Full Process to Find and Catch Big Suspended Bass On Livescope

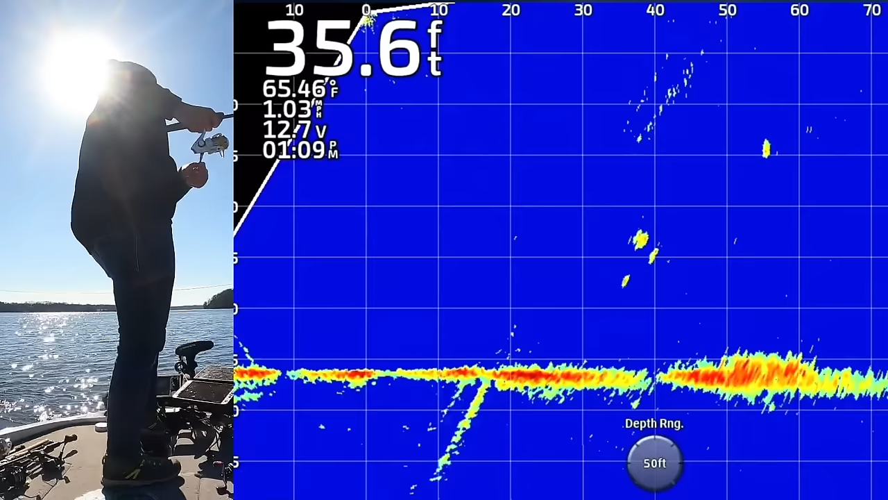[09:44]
On screen: depth 35.6 ft, water 65.46°F
is going crazy right now on the graph it took me a while to kind of get into them guys because honestly there's so much open space for them to get in i
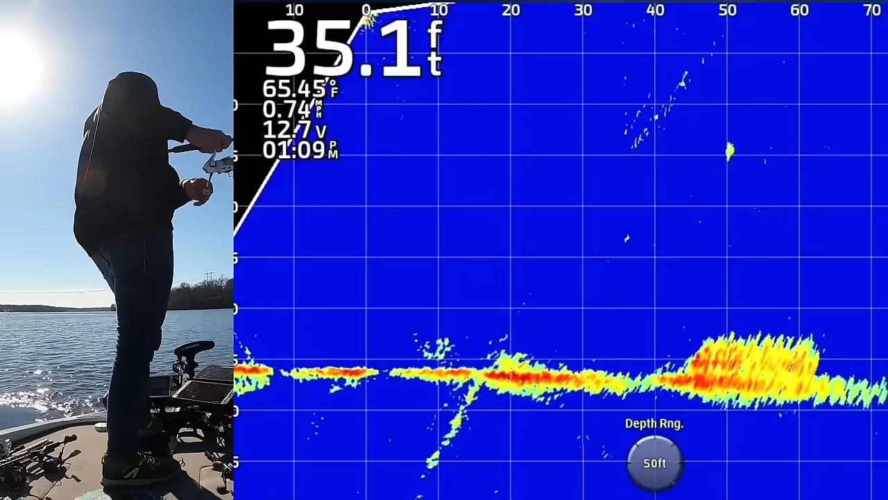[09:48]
On screen: depth 35.1 ft, water 65.45°F
probably spent a solid 25 or 30 minutes
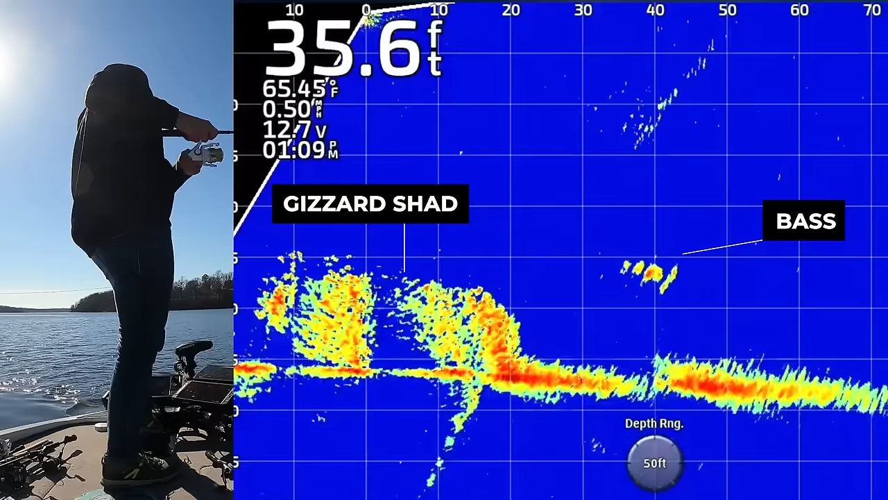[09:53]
On screen: depth 35.6 ft, water 65.45°F
going in a circle out here with my live scope after identifying those shad in the first place normally what i do guys is i don't mess around too much with the 2d sonar after i find the shad in the first place you need to find the shad first i'm about to catch one right here
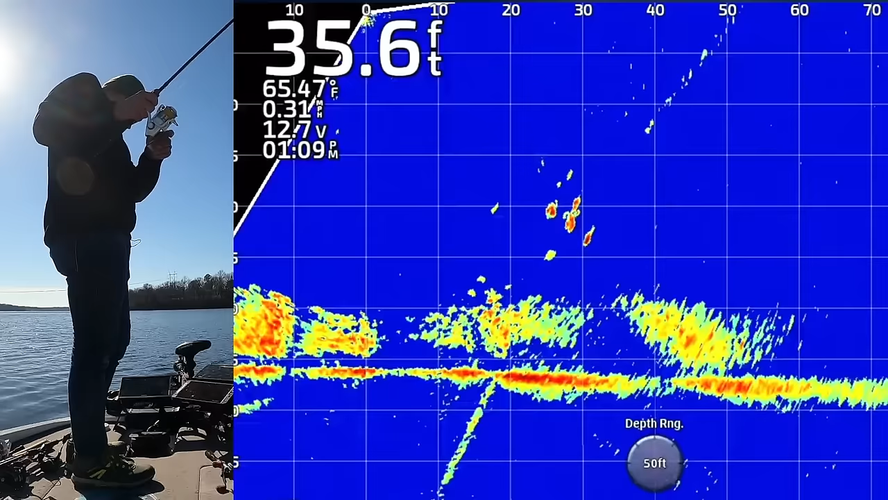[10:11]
On screen: depth 35.6 ft, water 65.47°F, speed 0.31 mph
again eat a fish you got to find the shad first then you can kind of just live scope around until you find them like this just absolutely loaded up
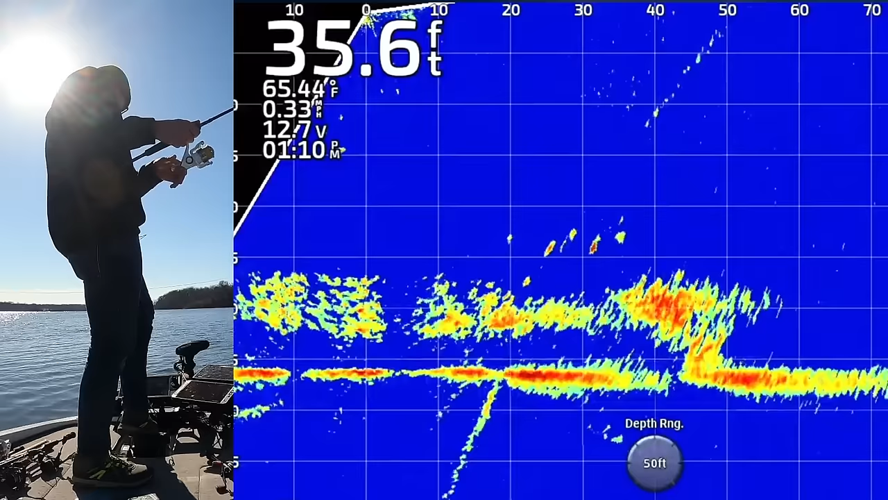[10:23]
On screen: depth 35.6 ft, water 65.44°F
and here's the advantage of that 3 8 ounce head i'm using you can see that bait gets down to those fish super fast and when they're aggressive and they want it they will just chomp that thing they don't care that it's
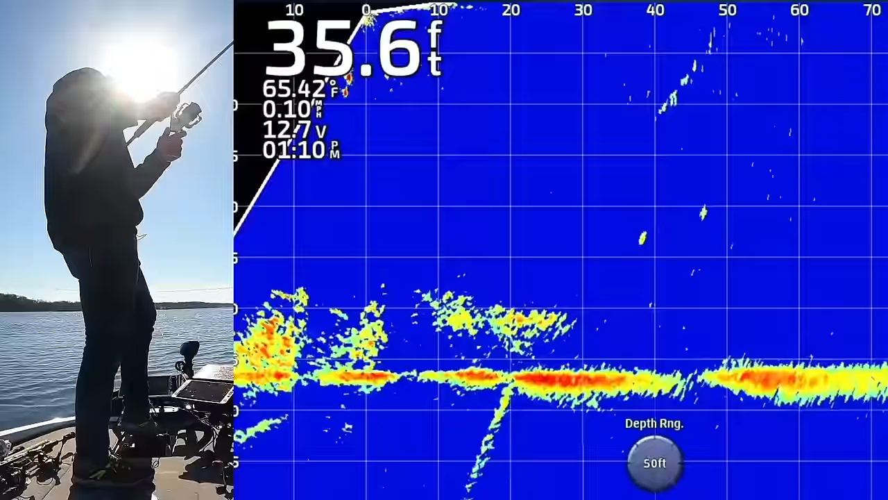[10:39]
On screen: depth 35.6 ft, water 65.42°F
heavy and that it's falling past their face and sometimes it even helps that it's heavy so don't be afraid to go that heavier head you don't
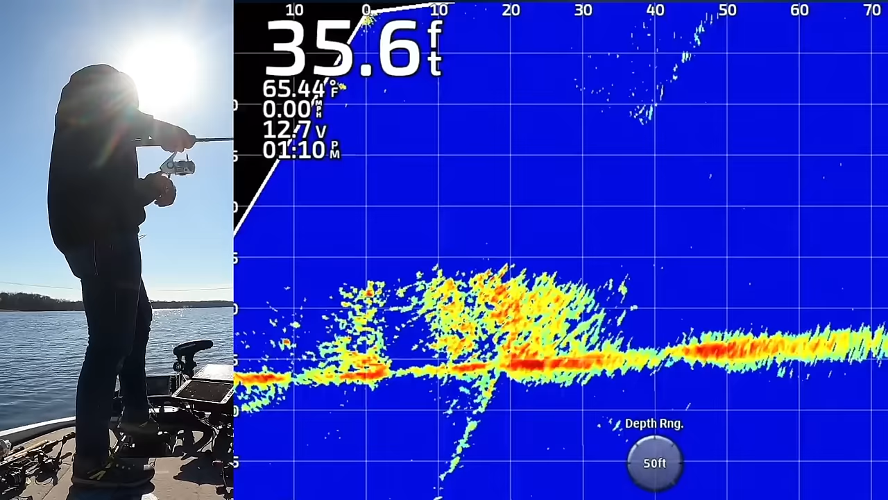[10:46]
On screen: depth 35.6 ft, water 65.44°F
want to miss those fish when they're going to town i need to spin the boat around though because i'm kind of getting
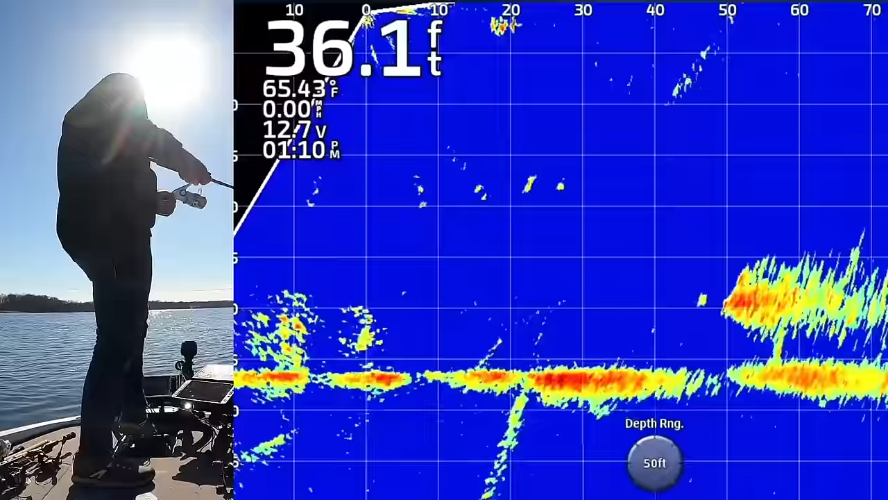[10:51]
On screen: depth 36.1 ft, water 65.43°F
away from them a little bit swimming away from me oh there they are right in front of me do you see them just push all those shad straight to the bottom that was so sick watching them do that that was so cool i mean they're just they squashed them down to the bottom hopefully i catch one of these fish i mean they just pushed them straight down there and now they're swimming up a little bit that was insane
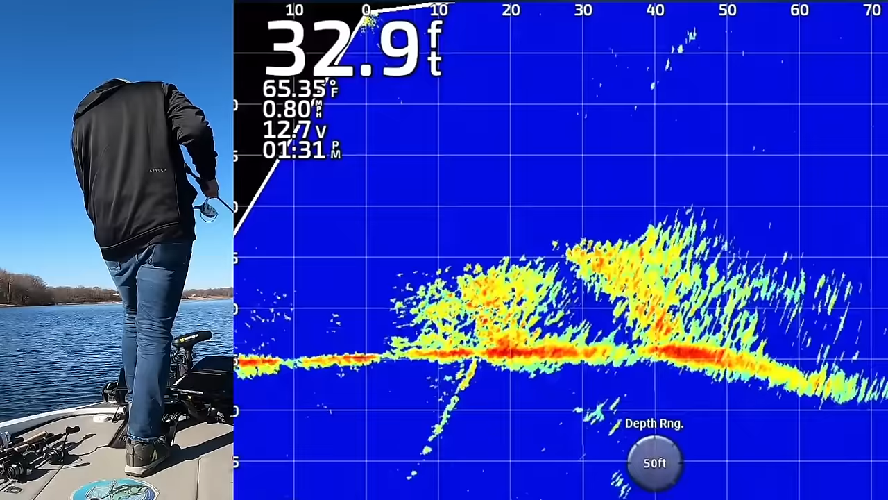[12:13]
On screen: depth 32.9 ft, water 65.35°F
short and i didn't get bit so you gotta really be accurate and just a lot of times just practice with that live scope but you'll see him just kind of go crazy like in that last clip that was super cool
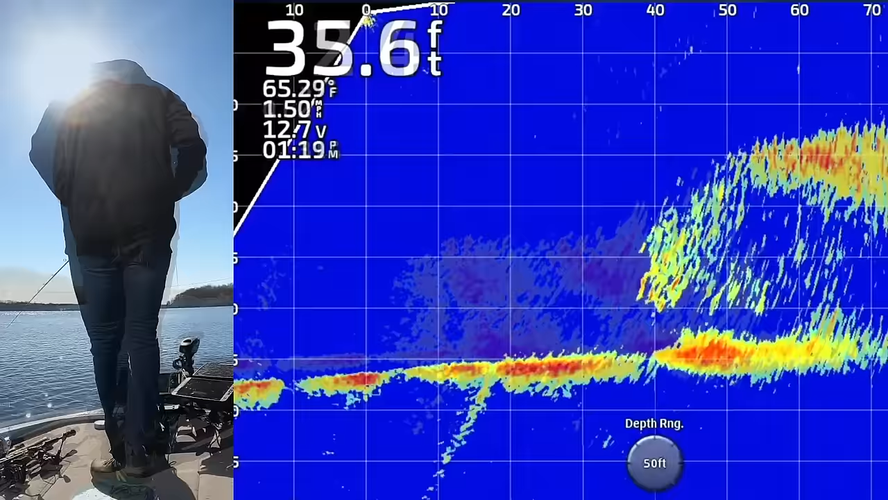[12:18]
On screen: water 65.29°F
golly that is some shad right there guys if i've ever seen
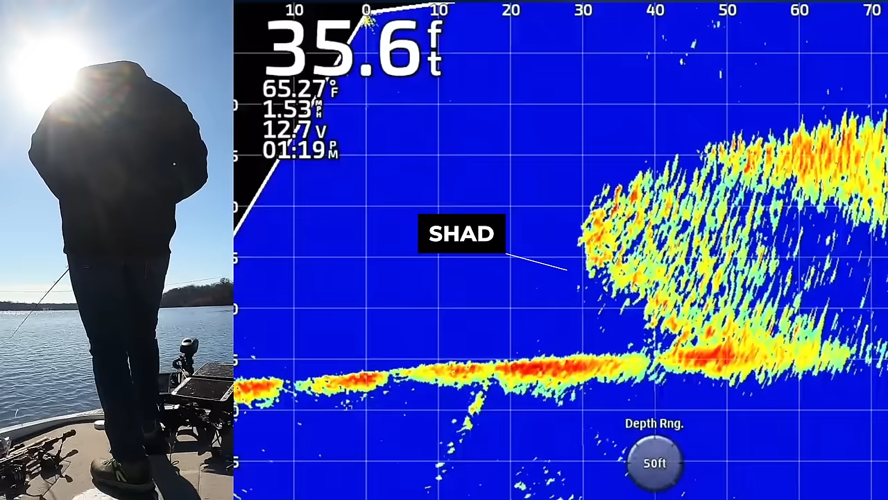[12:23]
On screen: depth 35.6 ft, water 65.27°F
some look at that screen these are all bait fish you would think that's the bottom of the lake or something but that's just all shad that's crazy i'm waiting to see some bass around them there they are right in the middle of them see there's a hole in the middle of those shad there it was there for a second there it is you can see those
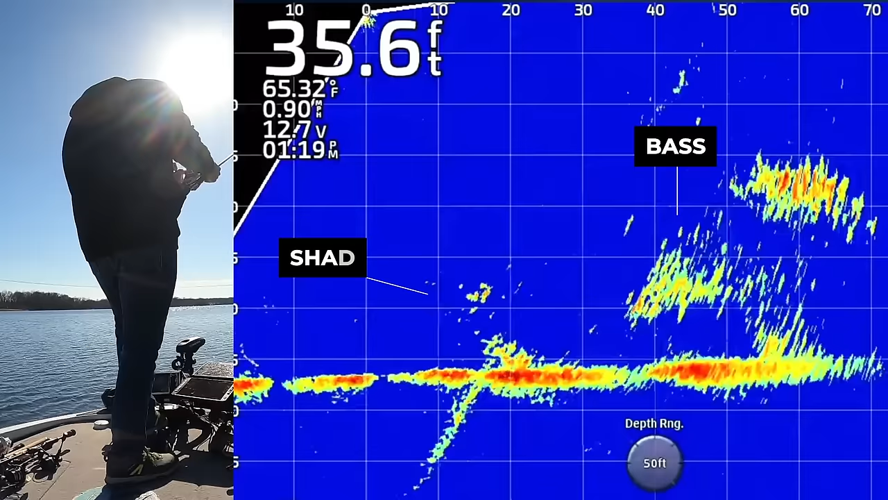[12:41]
On screen: depth 35.6 ft, water 65.32°F
red dots in that hole in the shad kind of closes up and ebbs and flows so you kind of have to oh golly one just hit it eat it fish come on
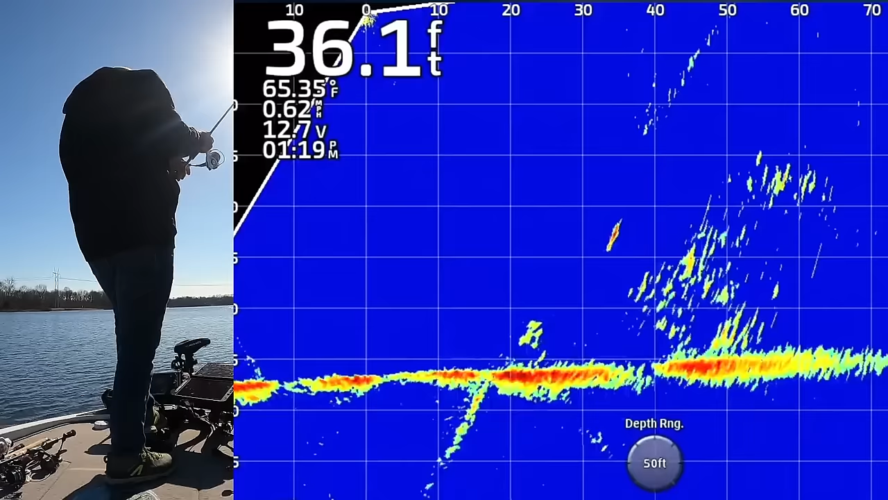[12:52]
On screen: depth 36.1 ft, water 65.35°F
it's right on it eat it eat it come on but that's what i'm talking about when they blow a hole in the shad you can see that there's those brighter red dots
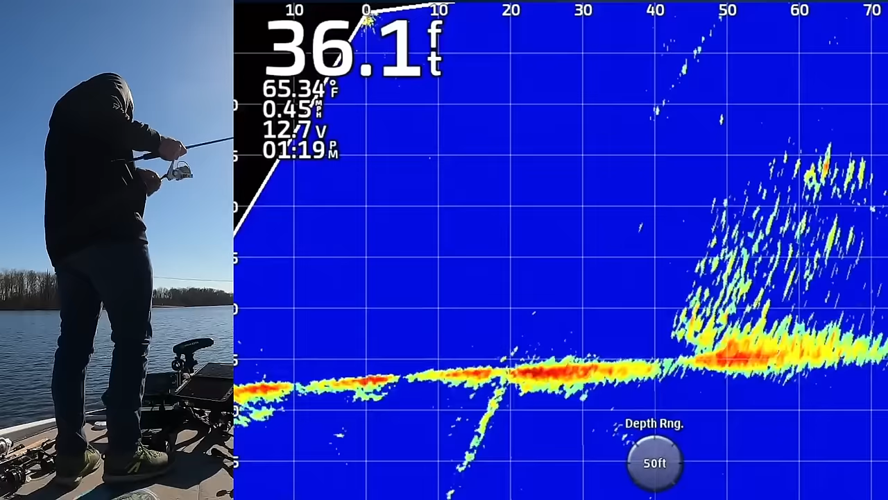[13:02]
On screen: depth 36.1 ft, water 65.34°F
it's kind of almost harder to see the bass right now because there's those big gizzard shads so the big gizzard shad make it sometimes hard to even tell where the bass are
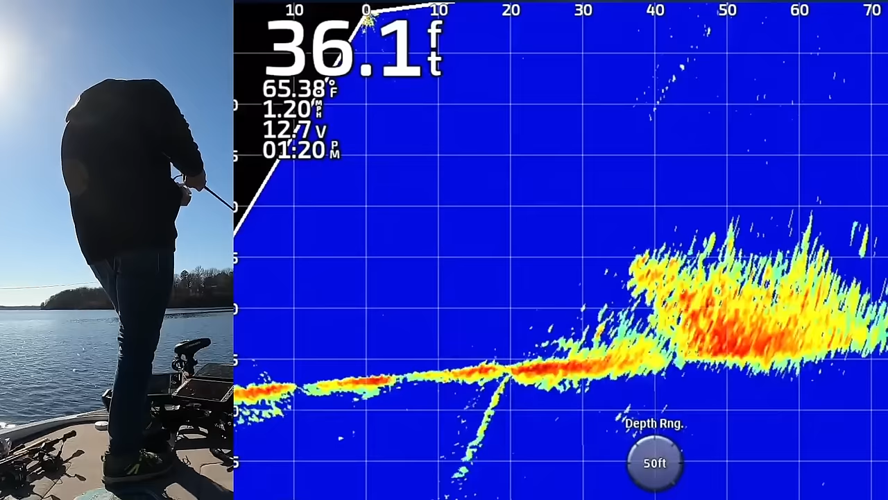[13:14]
On screen: depth 36.1 ft, water 65.38°F
but if you can look for that hole in there that i showed earlier and i'll put another image of it on the screen i kind of missed the opportunity there there's a big hole in it and then those bass were right in the center of that and there were those brighter red dots with this color palette there they are right there they're herding them right on top come on i'm dropping right on them oh this has to be the cast i got to get bit on this come on
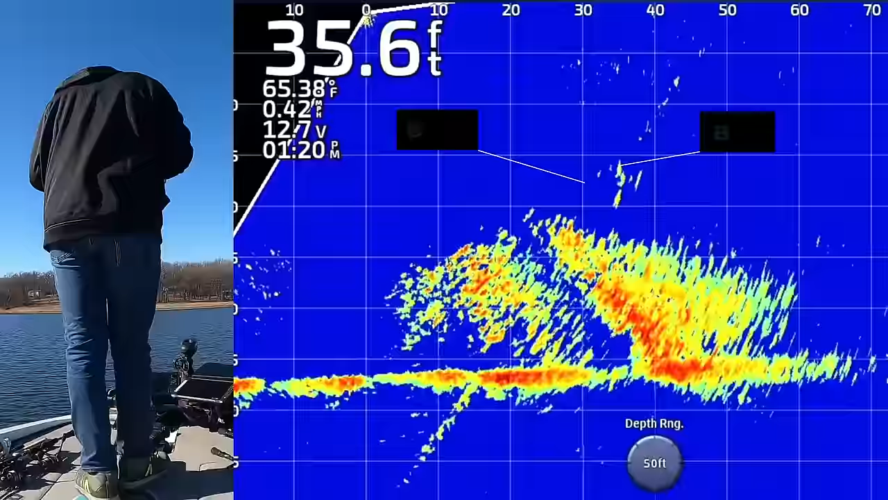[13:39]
On screen: depth 35.6 ft, water 65.38°F
got them i mean that was absolutely perfect they're right on top of those shad about to make a hole actually kind of anticipated them and that is a another just nice big fish right here guys i mean there's nothing to complain about right there